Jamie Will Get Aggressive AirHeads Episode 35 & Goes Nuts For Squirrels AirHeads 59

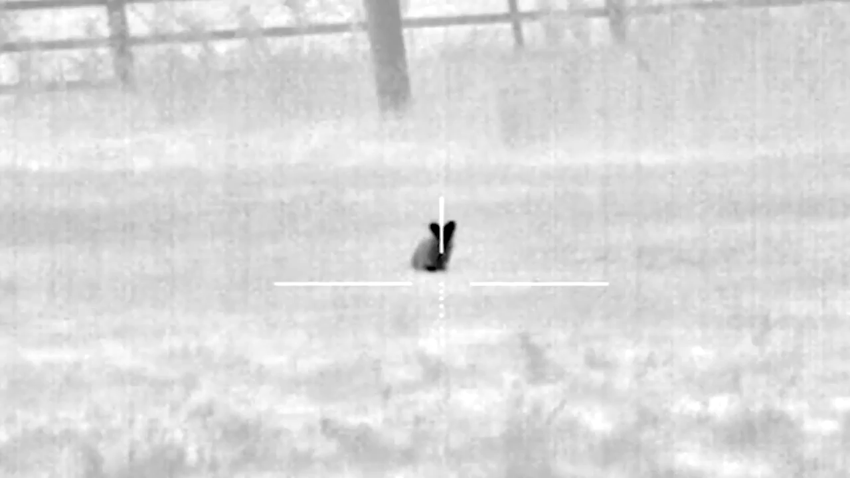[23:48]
Someone is a little cat. Obviously out catching mice and bulls and chasing young rabbits around.
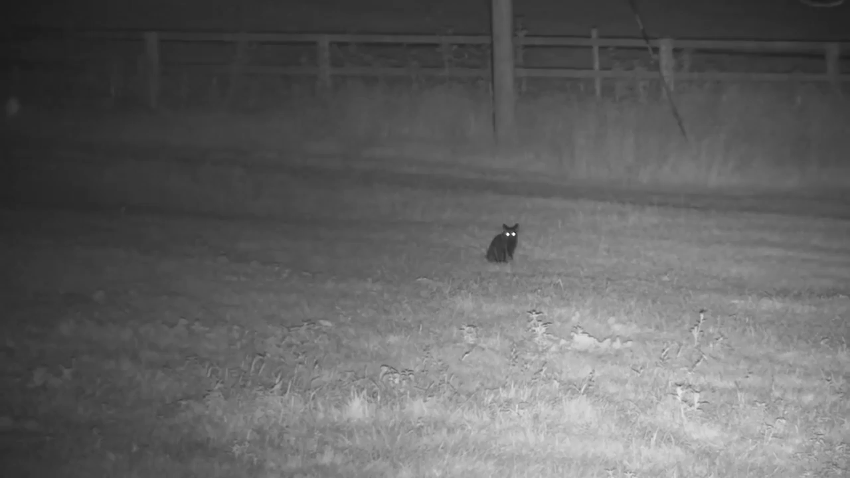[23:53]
And it doesn't take long before Darren is putting the FX and the
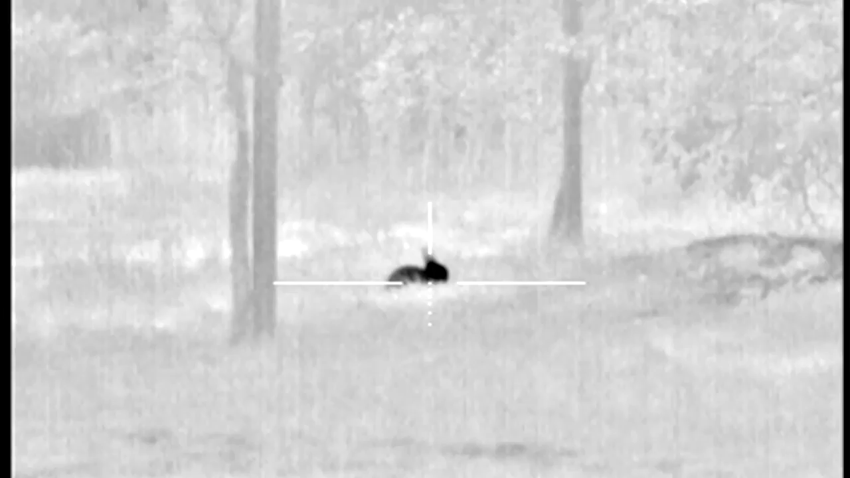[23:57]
thermal sight to work as he bags his first rabbit of the night.
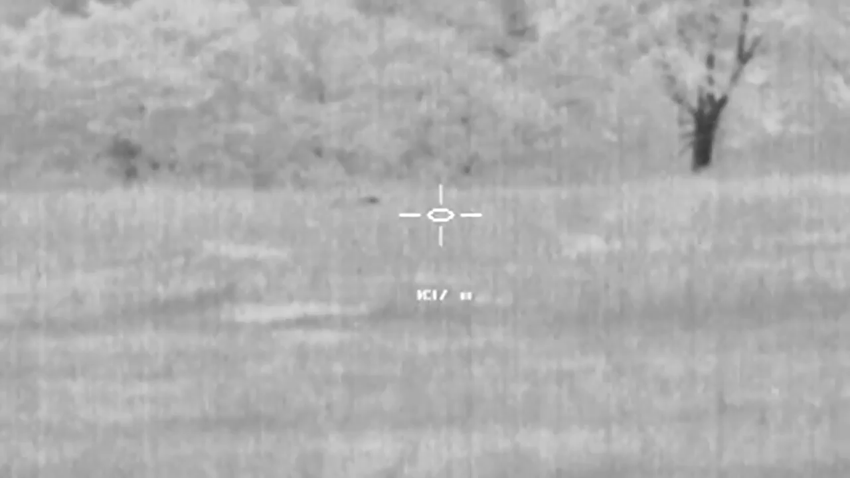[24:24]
The sight is picking up rabbits in the distance that cannot be seen with the naked eye. This is where thermal is a life saver. The wind is in the distance, the air-train. The air-train is looking for a light-and-bass, the wind is drawn.